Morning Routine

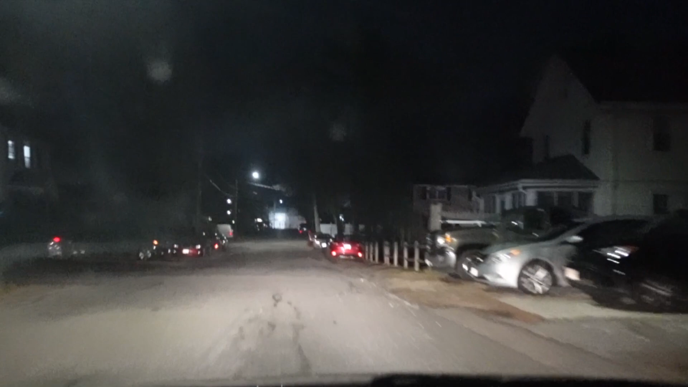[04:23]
So it's dark because it's still, you know, early morning.